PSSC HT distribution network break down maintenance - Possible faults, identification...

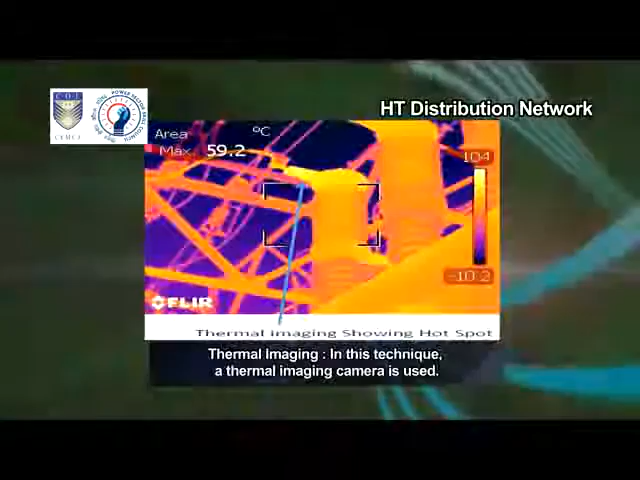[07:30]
On screen: max 59.2°C
In this technique, a thermal imaging camera is used. Thermal cameras detect the changes in heat in the area at which they are pointed.
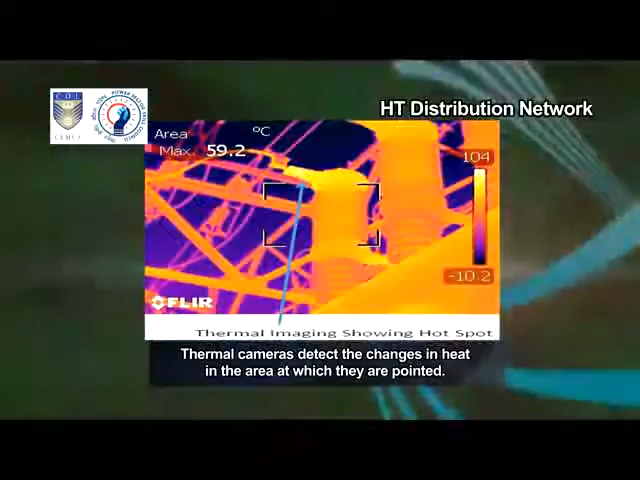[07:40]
On screen: max 59.2°C
The device can use these variations in heat to build a picture on a screen. These devices are fast becoming an essential tool for preventative maintenance work. This is because they show where heat is leaking from pipes or where electrical
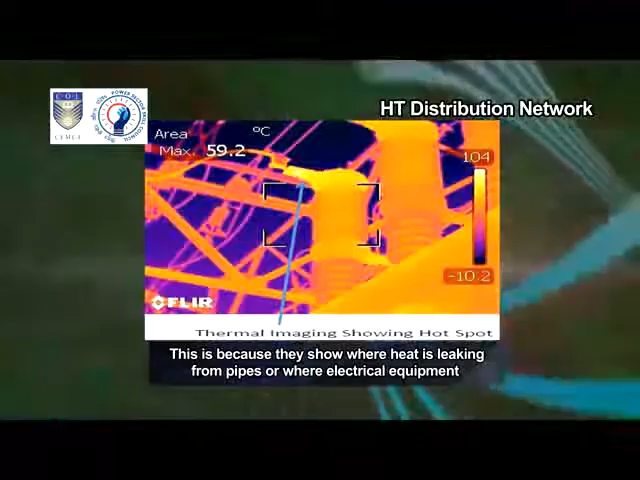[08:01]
On screen: max 59.2°C
equipment is giving off more heat than it should. For example, in the case of using a thermal imaging camera for circuit breakers,
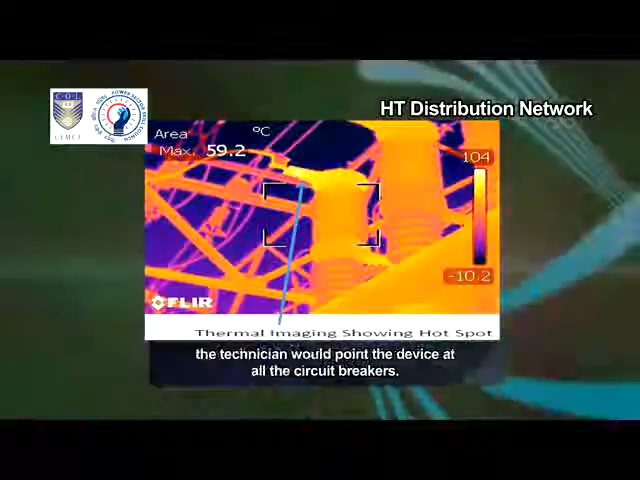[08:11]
On screen: max 59.2°C
the technician would point the device at all the circuit breakers. If the resulting image on the screen suggests that a high amount of heat is being generated from a specific breaker,
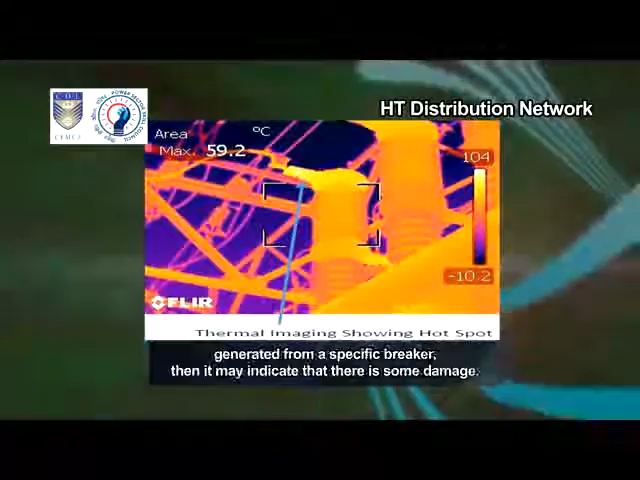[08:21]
On screen: max 59.2°C
then it may indicate that there is some damage. The cost for replacing the breaker at this point will be small.
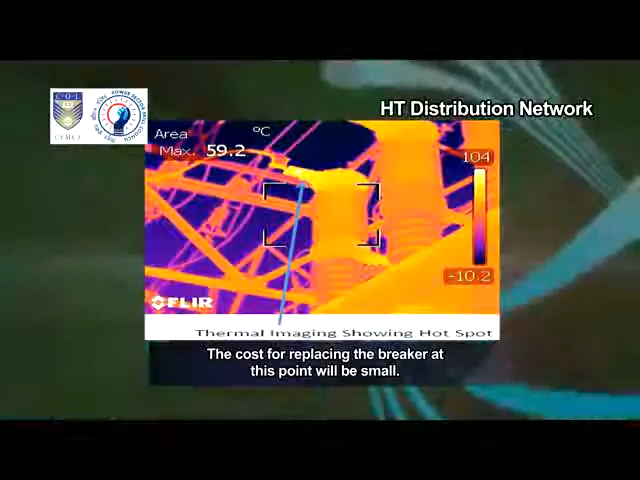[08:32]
On screen: max 59.2°C
However, if the issue will be left unaddressed for an extended period, it will lead to major damage of equipment.